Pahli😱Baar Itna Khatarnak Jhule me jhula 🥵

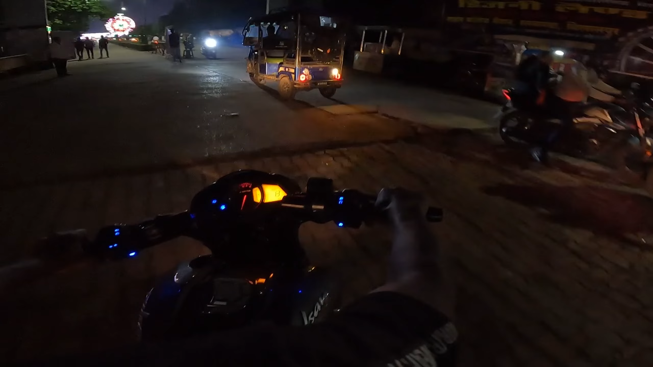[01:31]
चलो गाइस भाई साहब सामने देखो भाई ऊपर दिखा जा रहा कैमरा ओह माय गॉड
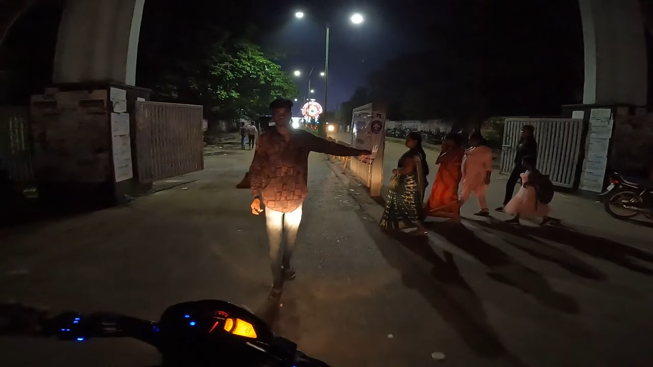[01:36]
भाई इधर या ब्रो थैंक ब्रो मैं 20-10 रुपए ज्यादा ना दूंगा
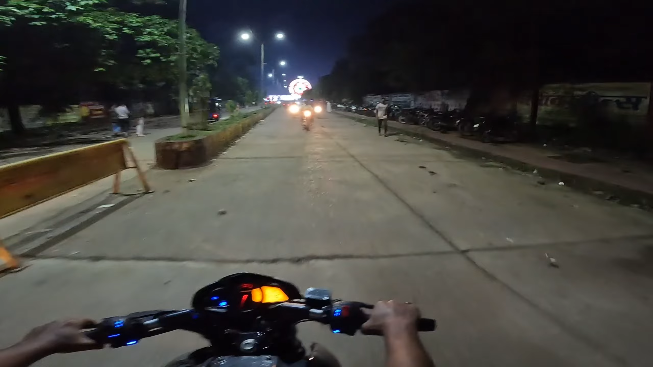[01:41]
दादा सामने देखो लगता अभी बंद है भाई भाई साहब नजर आ रहा है क्या आया भाई